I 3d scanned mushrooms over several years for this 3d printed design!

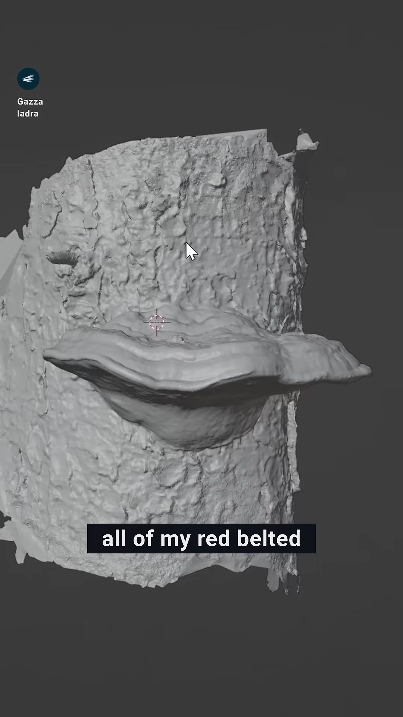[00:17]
This inspired me to use all of my red belted bracket mushroom scans for a big assembly.